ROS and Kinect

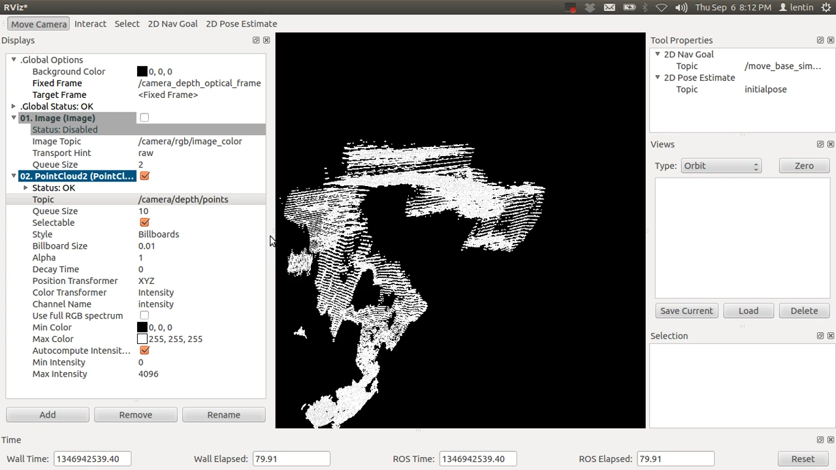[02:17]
points so the point clouds appeared this is a point cloud 3d point cloud and you
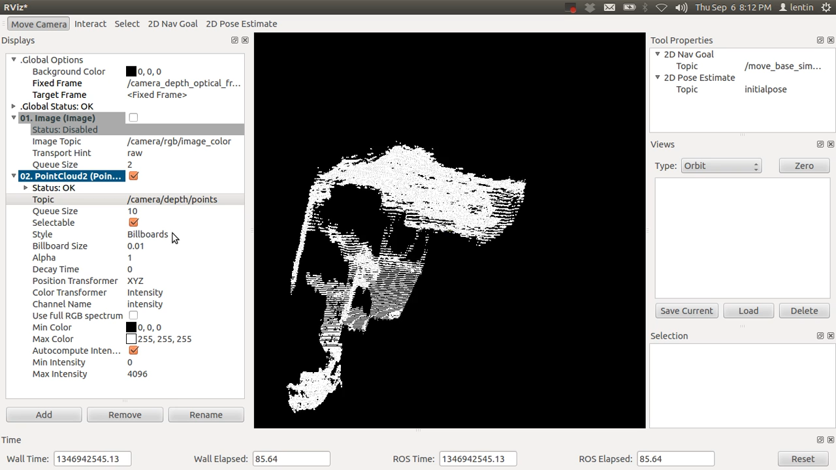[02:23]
can change the size you can select its point or
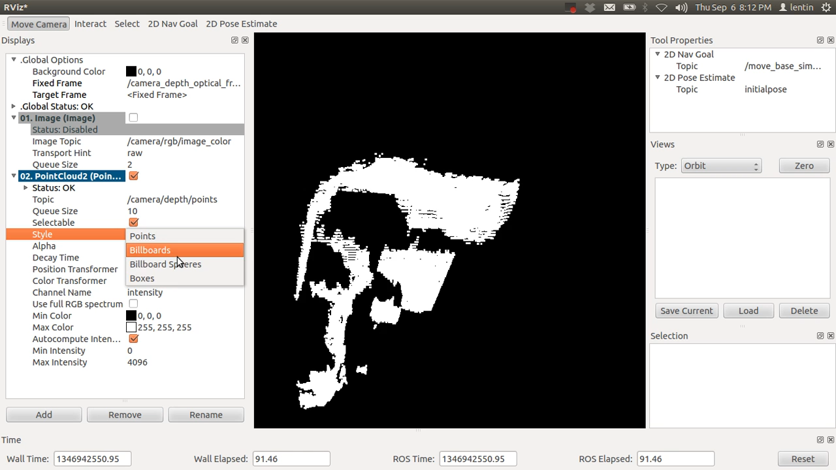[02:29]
billboards or you can change the color now it's showing intensity you can change its flat color
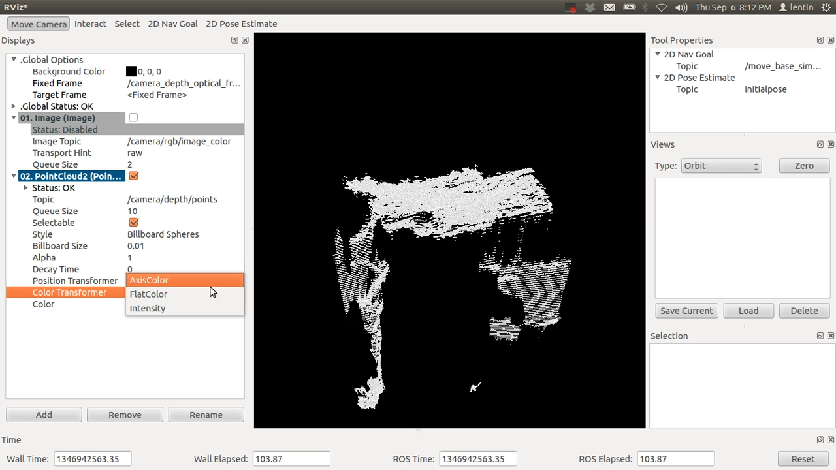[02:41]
or you can change the axis color so it will show colors of the axis and this is a point cloud and
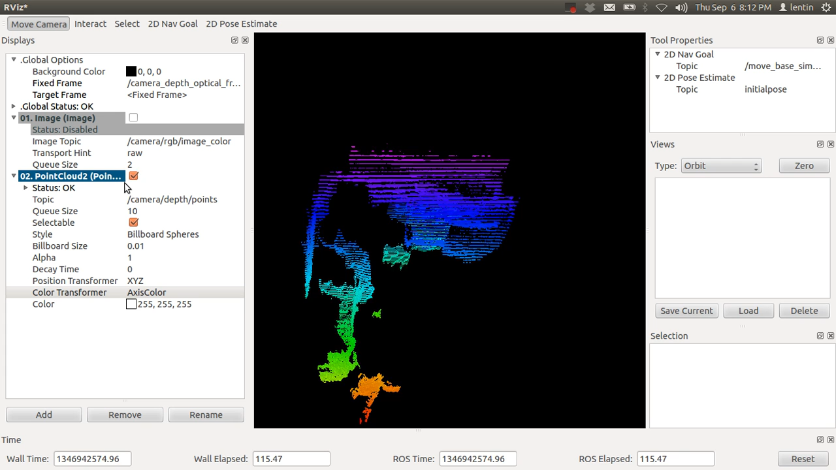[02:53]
for getting the depth frame you can select depth and image raw